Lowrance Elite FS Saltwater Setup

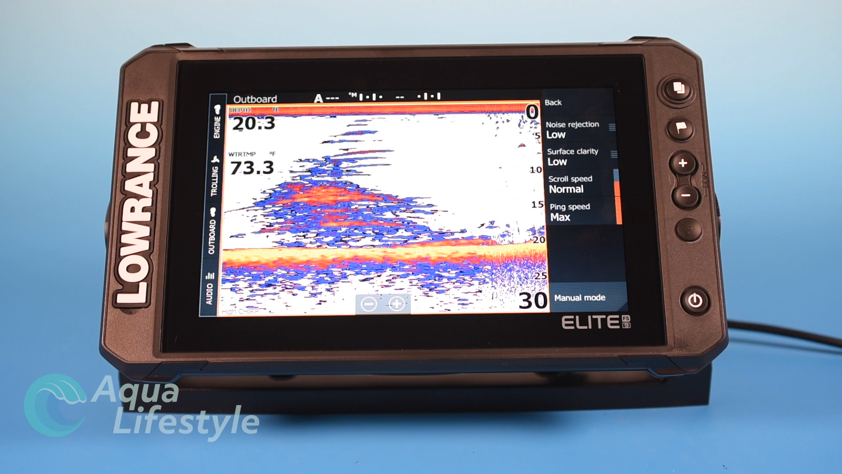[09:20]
On screen: water 73.3°F
because they're in the beam for longer and it doesn't give you a very good reading so I would leave it in normal 99% of the time that's going to work just fine for you okay ping speed that you do want to max that's going to send the signal out as fast as the transducer can send the signal that's going to give you your best resolution and then you have manual mode down here manual mode you can turn on or off okay go back those are your advanced and more options you have different options here you can go back to the previous menu you can stop the sonar so that's going to stop it and where this comes in handy is if
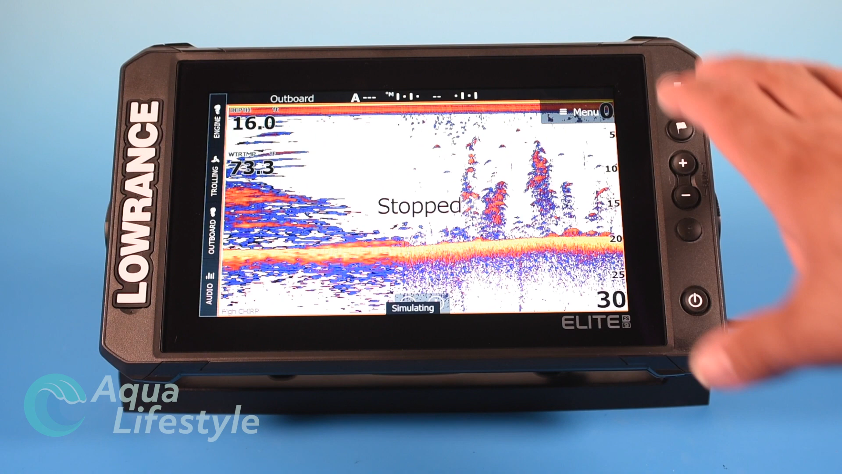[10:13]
on the same or similar frequencies and they start interfering with one another you're getting deep enough water or whatever you just want to stop one you can power that one down just by stopping it like this it's not turning the machine off it's ready to go as soon as you turn it back on so you just go to more options stop sonar we'll go back and turn it back on you have the option of split or no split so you
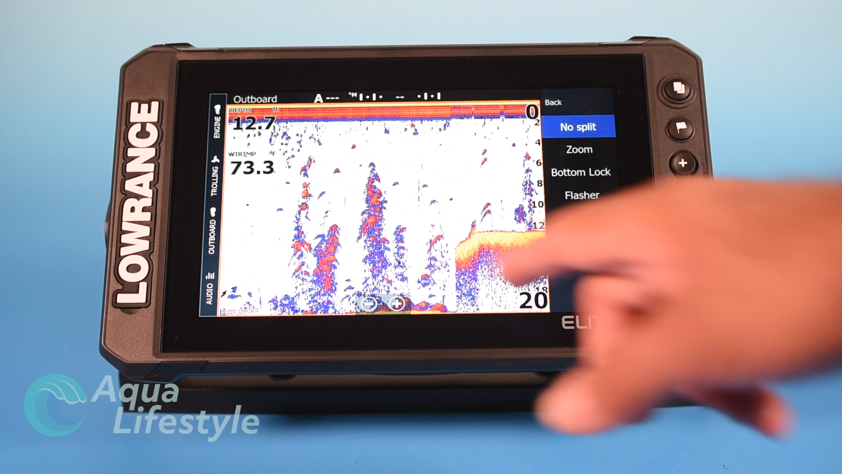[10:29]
can split the screen and have a zoom where you zoomed in on one side you can have bottom lock where it's just locked into the bottom and you can have a flasher the flasher showing you what's in that being real time so we'll go to more options we'll go to split
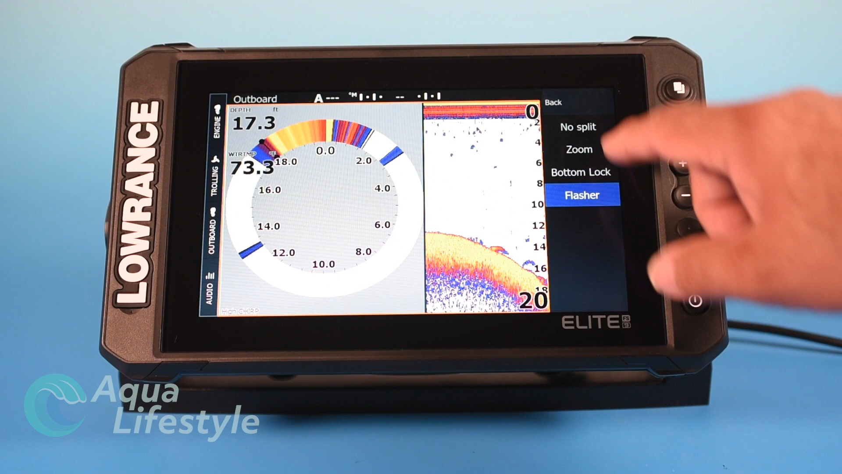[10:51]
On screen: depth 17.3 ft
flasher back to no split we'll go back then you have different palette options and you can just tap on them to pick the palette that you like best there's
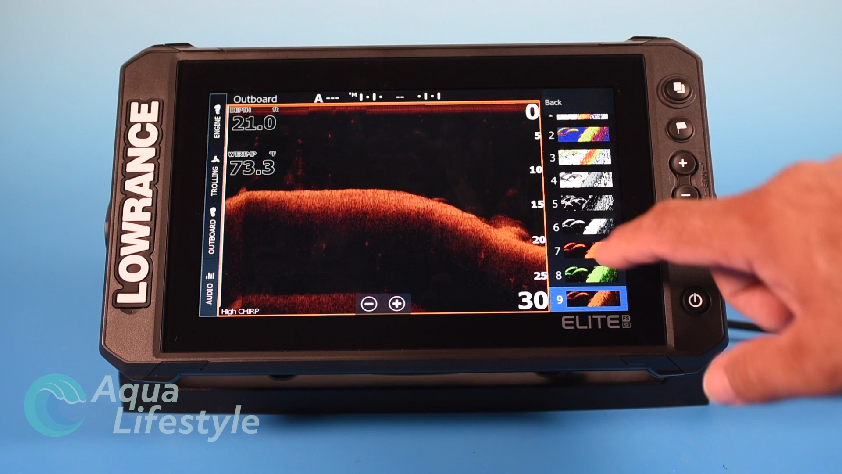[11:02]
all kinds of options we'll go back again matter of personal preference just pick what you like okay we'll go back overlay down scan you can overlay the down scan on this machine you can tap that and it'll overlay down scan capability onto
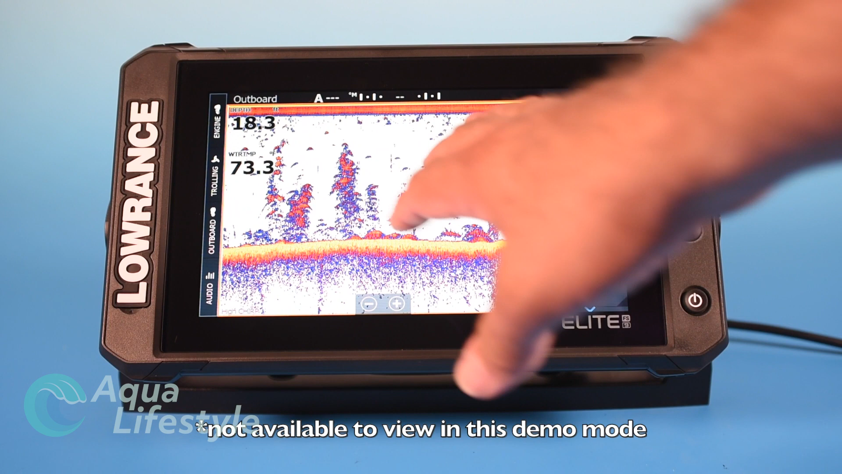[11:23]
this screen I'm not a big fan of that with this particular machine so got temperature graph and what
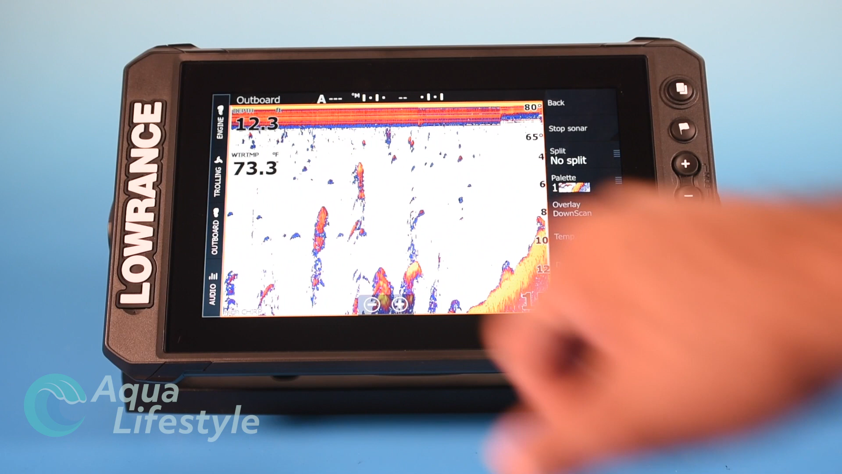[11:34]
On screen: water 73.3°F
that does you can't really see it clearly on this image but there's a little red line right along here that is a temperature graph and if you have dips or increases in temperature you'll see that so you can find thermals and things like that with that red line kind
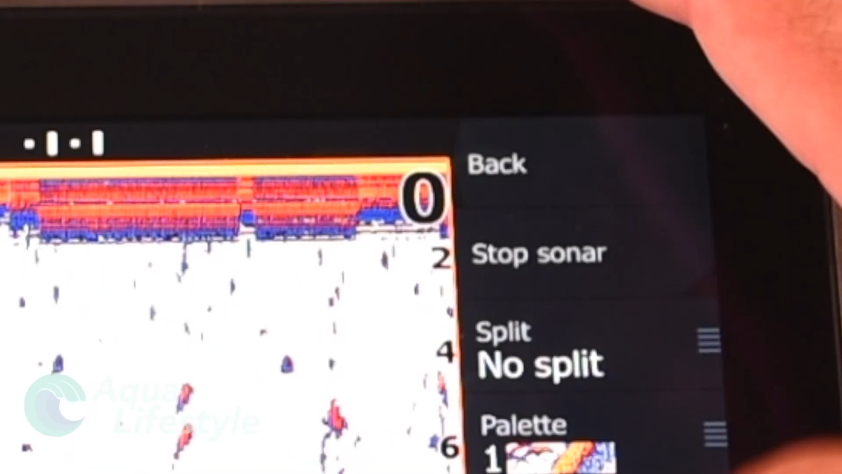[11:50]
of goes away and you see you've got a temperature scale here 65 to 80
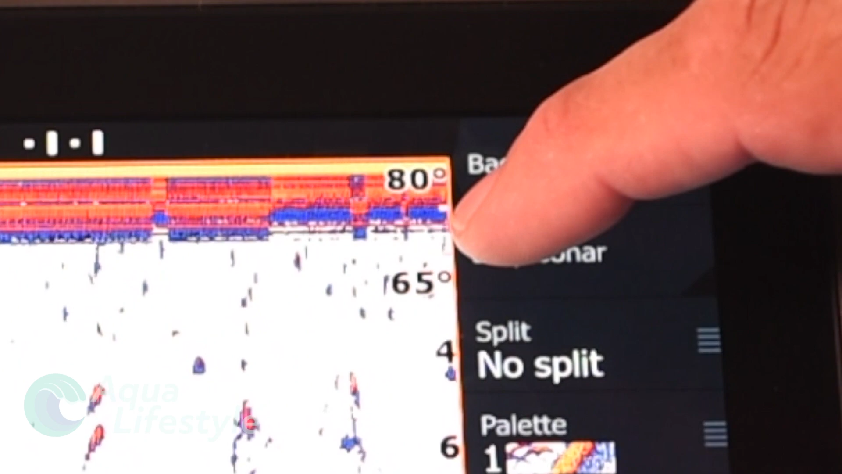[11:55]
and it's kind of sitting right in the middle
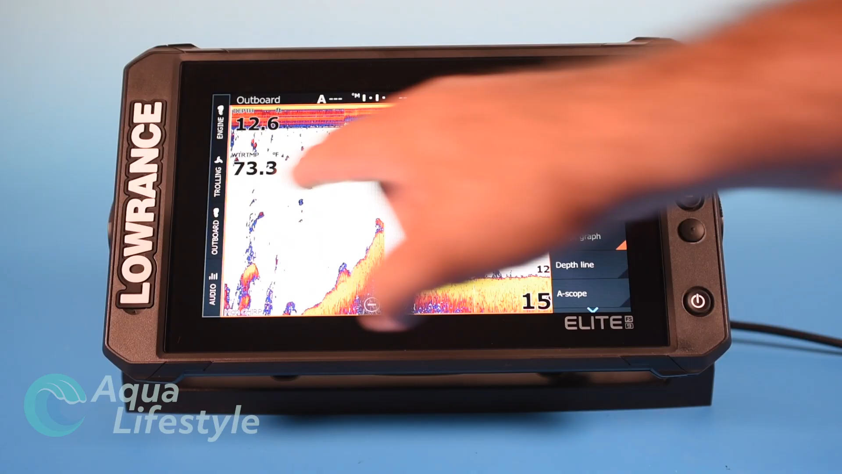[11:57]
there because it's 73.3 not very easy to
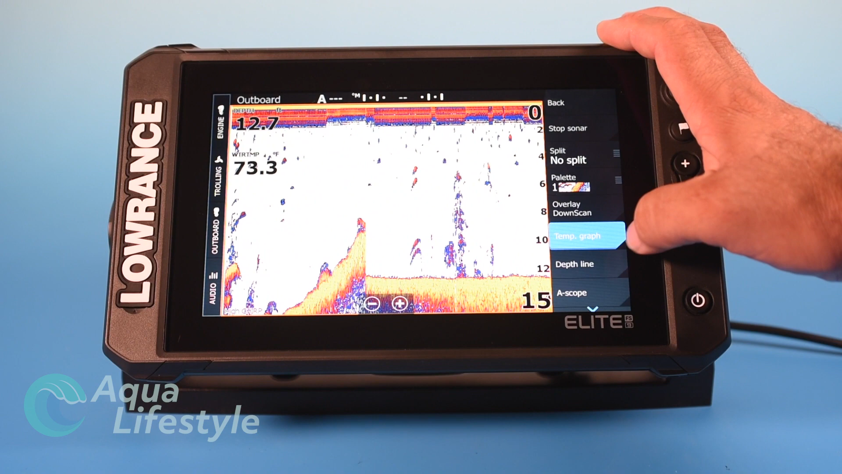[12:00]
see what would be easier to see is the next one the depth line you see how black line popped up right here on the bottom right at the start of the bottom that just shows you exactly where those depth readings are reading from so when you see this 15.6 that was right there at that point so you can turn that on and off to get a very clear view at the bottom then you have an a scope and this works very similar to the flasher that we just saw but this shows you what's in your beam real time so you'll actually see